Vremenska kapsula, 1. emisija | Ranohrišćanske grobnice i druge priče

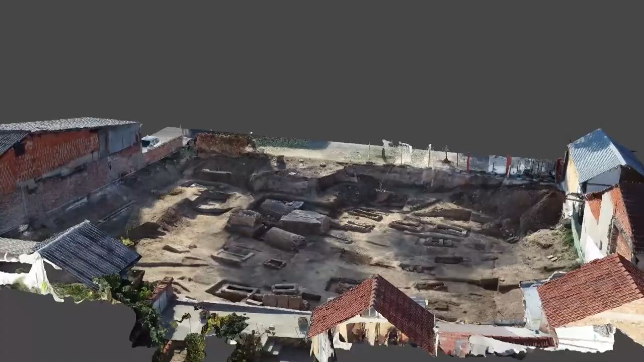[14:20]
Nalaz 5 grobnica na jednom mestu zapravo je samo po sebi
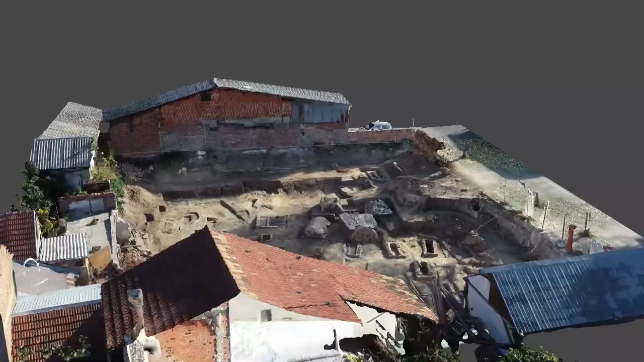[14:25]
nosi jedan poseban značaj,
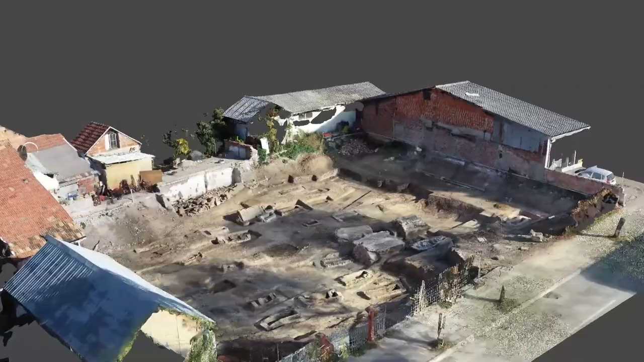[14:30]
ali mi zapravo sada ovde možemo da vidimo kako zapravo izgleda Jagodinmalska nekropola od svog početka do kraja.